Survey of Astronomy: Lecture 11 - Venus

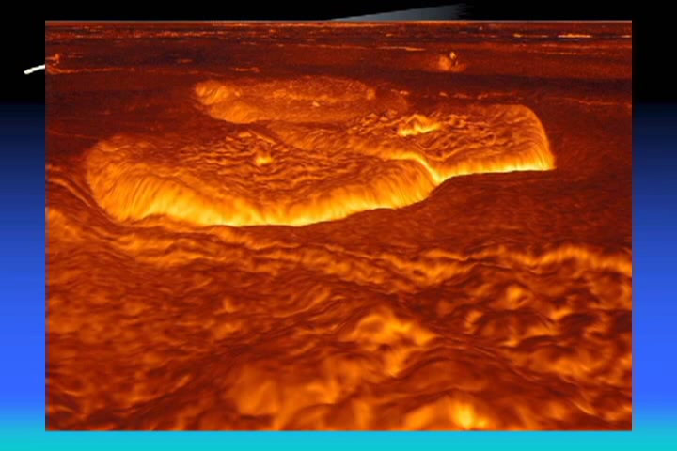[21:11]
You can definitely see that they look like there have been lava flows. Are they active right now? Well, we're not sure. We certainly know they have been active in the past.
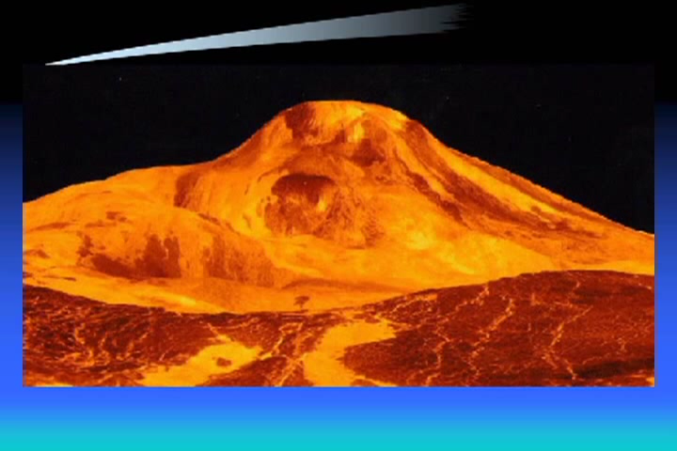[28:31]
Now the other thing's massive guys simply because of the fact that it's not moving and so everything that comes up from below continues to come up and just go ahead then and build that volcano over a period of time.
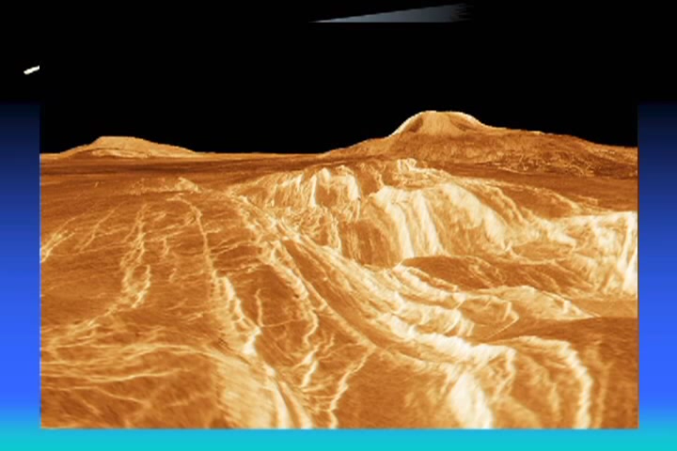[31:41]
Another picture of Venus where you can start seeing some of the volcanoes in the back. Remember I said that Venus has an extremely thick atmosphere.